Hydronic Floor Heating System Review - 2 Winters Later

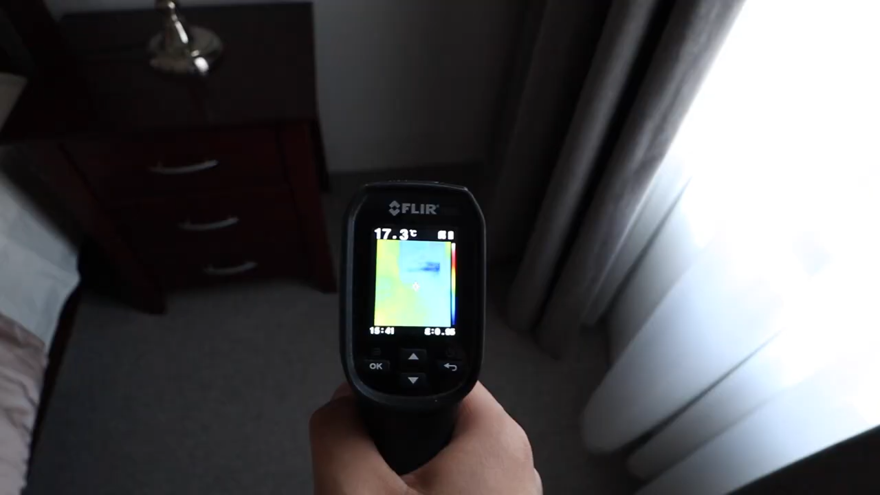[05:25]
On screen: spot 17.3°C
And you can see that the floor here is a lot lower in temperature compared to say the living area.
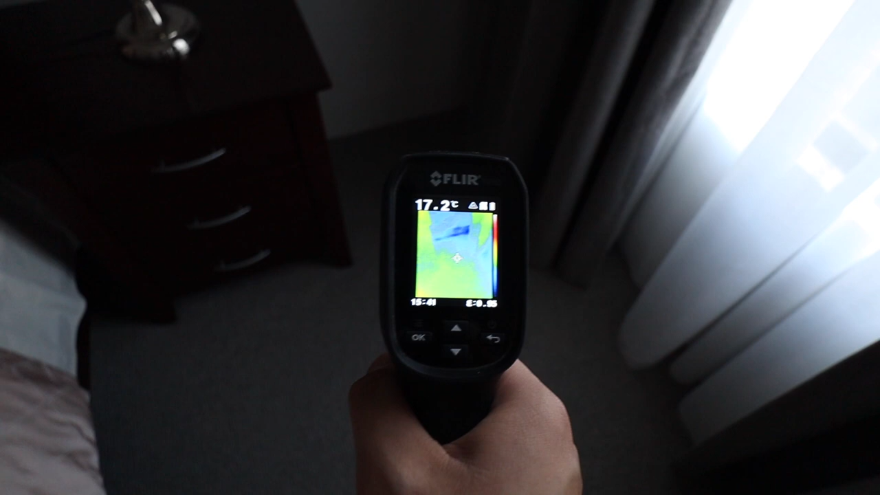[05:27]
On screen: spot 17.2°C
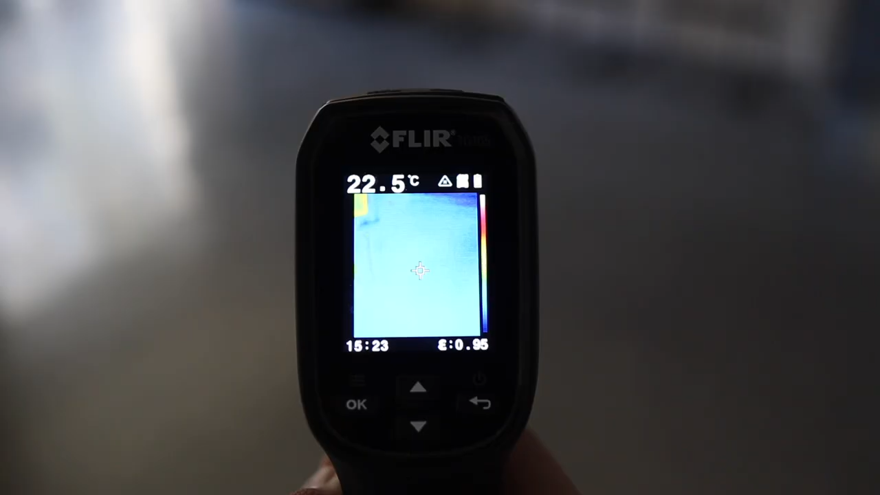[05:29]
On screen: spot 22.5°C
And the room temperature is also significantly lower.